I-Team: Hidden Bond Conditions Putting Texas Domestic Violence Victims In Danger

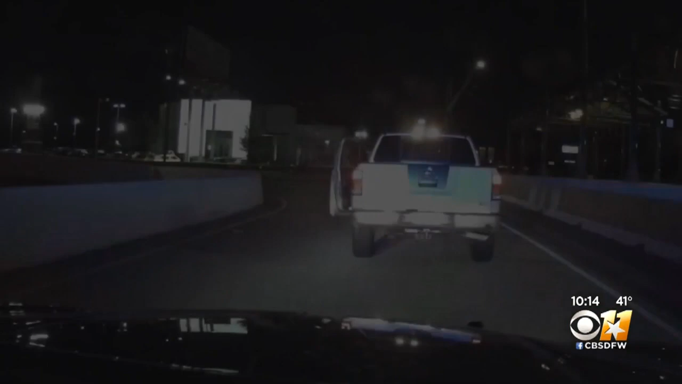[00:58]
When Arlington police pulled the truck over, Erica's husband, Kevin, had already pulled her back inside.